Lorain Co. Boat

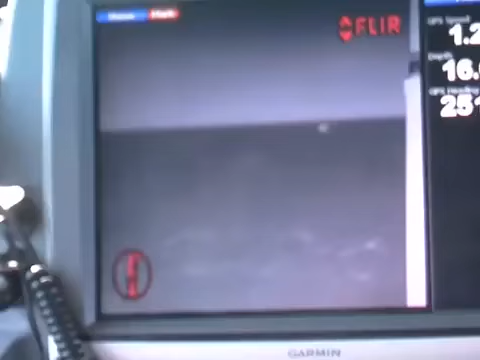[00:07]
So as I'm driving, I can actually see like it was daytime through a camera that's mounted on the top of the boat.